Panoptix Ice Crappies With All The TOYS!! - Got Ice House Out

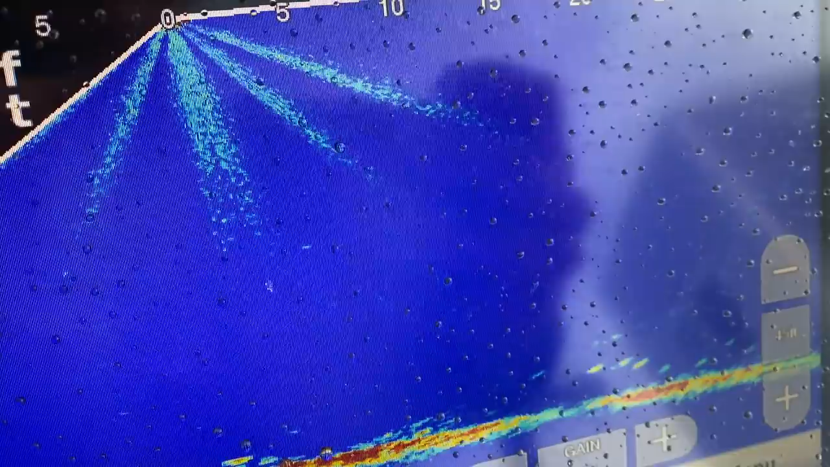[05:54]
school of fish about 15 feet away about same distance
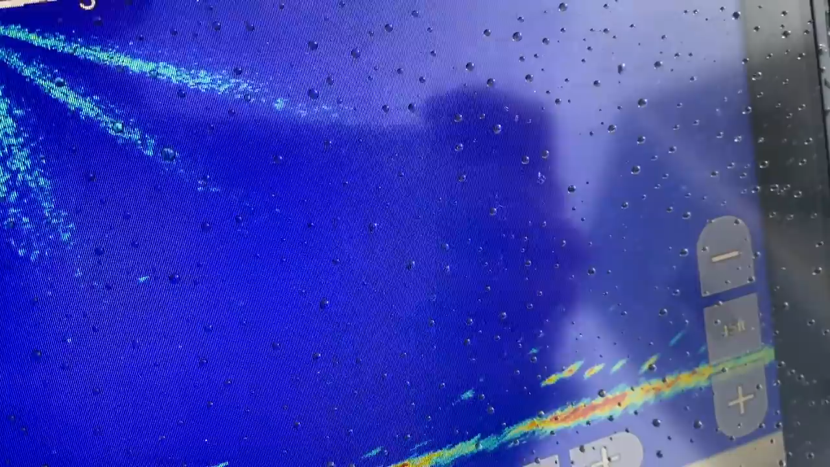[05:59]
away that shack is so it'll be absolutely perfect look at that
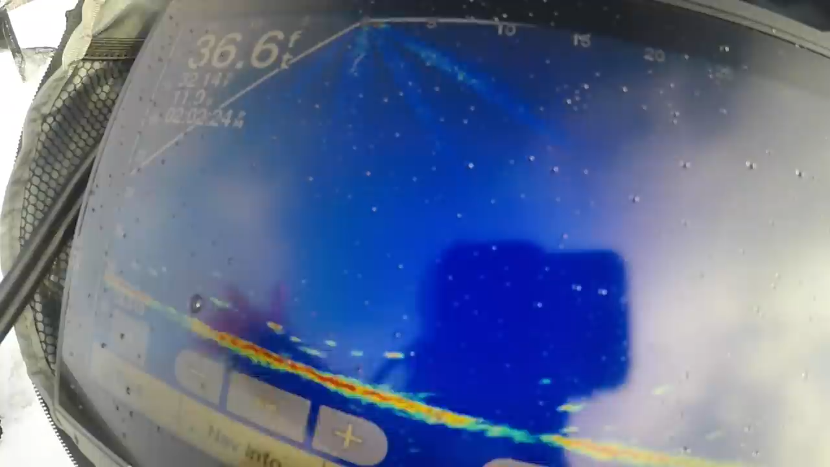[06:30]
On screen: depth 36.6 ft
oh we got one coming we got two coming come on eat it oh my gosh i missed him i missed him come on do it again there you go i'm on i'm on that is so cool that technology is absolutely insane
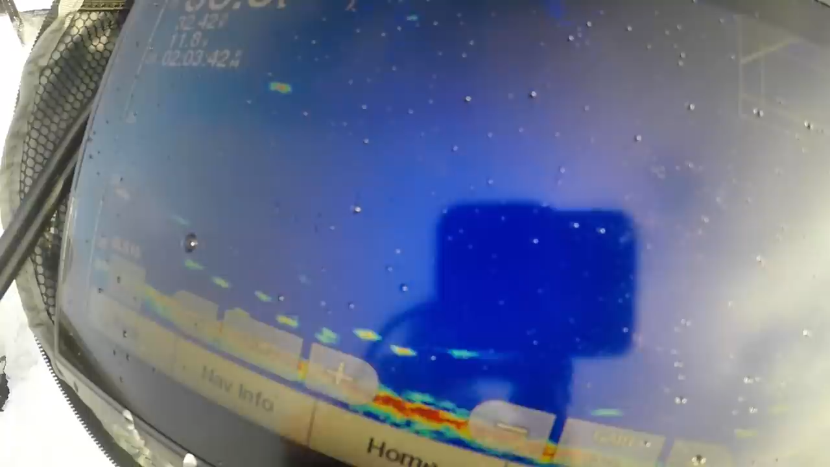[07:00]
being able to see 15 feet to your right or left while you're doing this kind of stuff is pretty insane michael's hooked up too
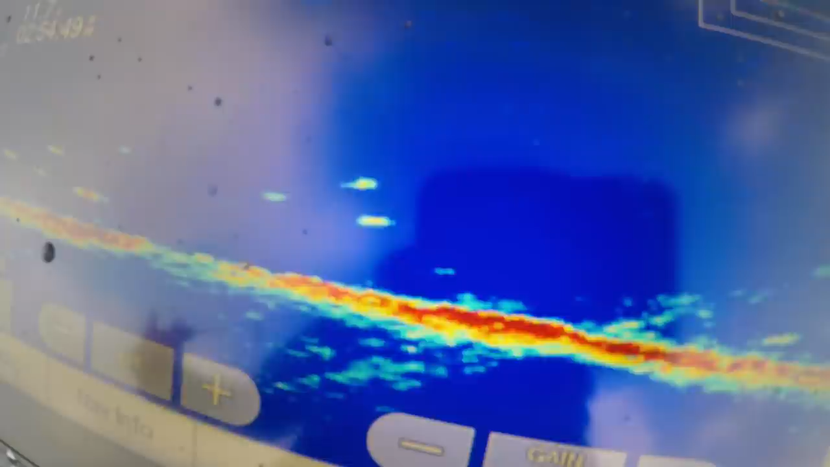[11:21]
i can teach you guys something about this machine but it's definitely different than just a plain old flasher oh he's coming up he's coming up
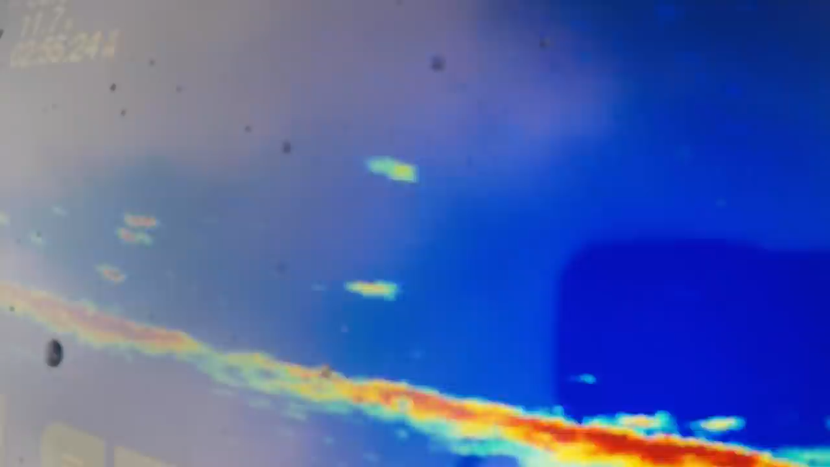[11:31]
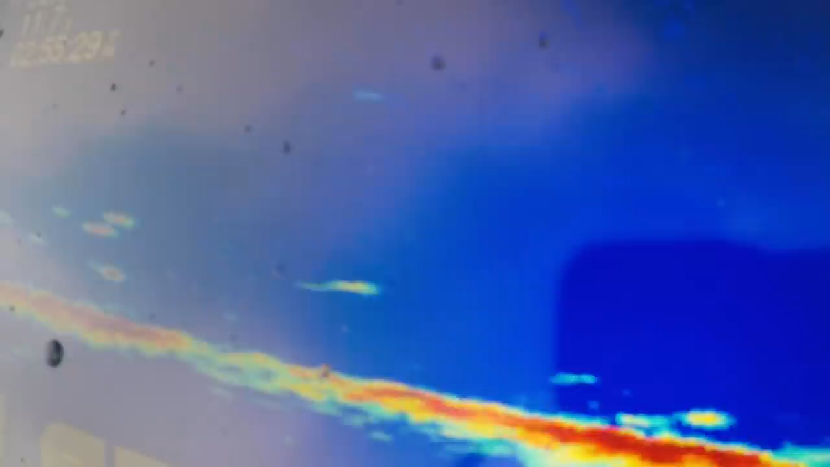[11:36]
there we go look at him go back and forth this might be another nice keeper oh it is cold it is windy but fish are still biting there's another nice scrappy